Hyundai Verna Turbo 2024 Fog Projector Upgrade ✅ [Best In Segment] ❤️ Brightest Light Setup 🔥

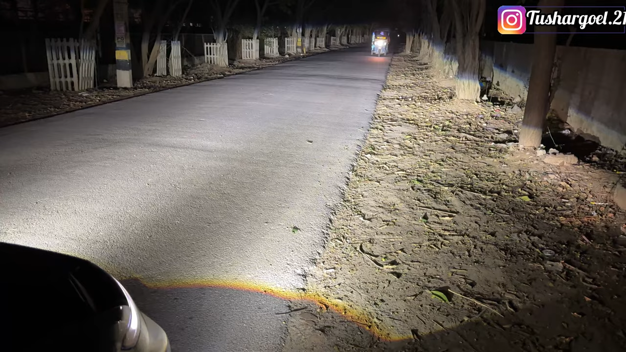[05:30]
तो काई देख सकते हैं अब एक बार अभी हमारे फॉक प्रोडेक्टर जॉन हो चुके हैं ठीक है अब आप देखें एक बार सामने आउटपुट
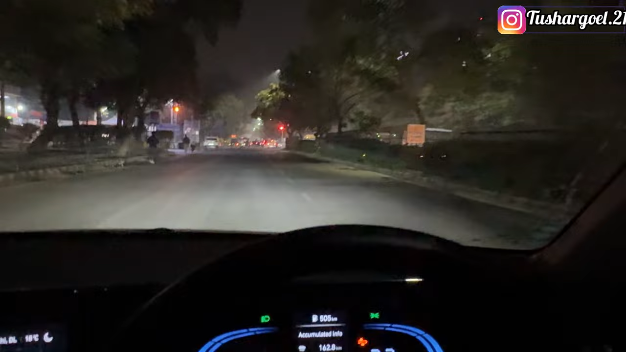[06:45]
आपको अपनी लाइट का अभी फॉग लैंप और नहीं हो रही है ठीक है फॉग लैंप एन अपनी हैड लाइट ओन है और लो बीम तो
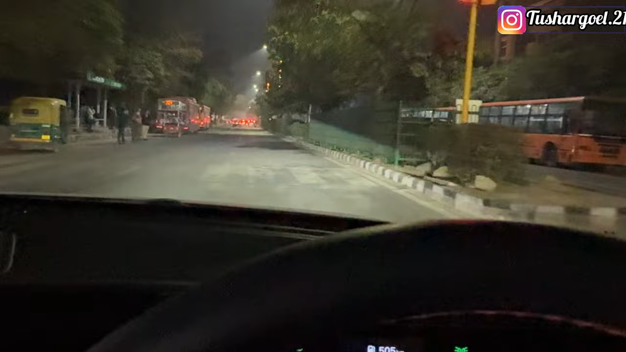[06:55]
नॉर्मल रोड कंडिशन में भी आपको अच्छा कासा आउटपूट देखने को मिलते है अब प्रॉपर आपको कट दिख रहा होगा य वाइस होग आप